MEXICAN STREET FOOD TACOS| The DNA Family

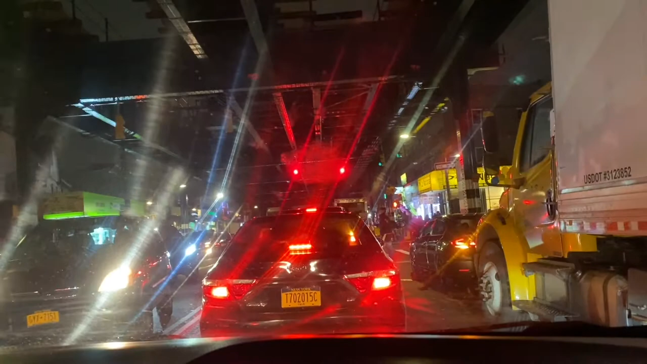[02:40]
So, this, look how claustrophobic everything is. So look, on top is that el rail, the train rail. And then in side to side, there is like stores, and I guess the top on the top buildings are apartments.
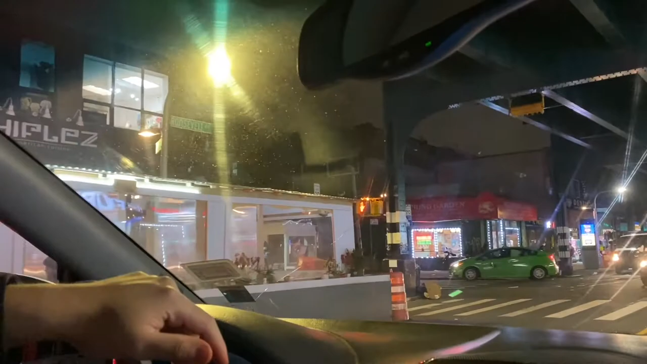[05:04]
Oh yeah, that one is divided. So that one is fine. It's divided, but still.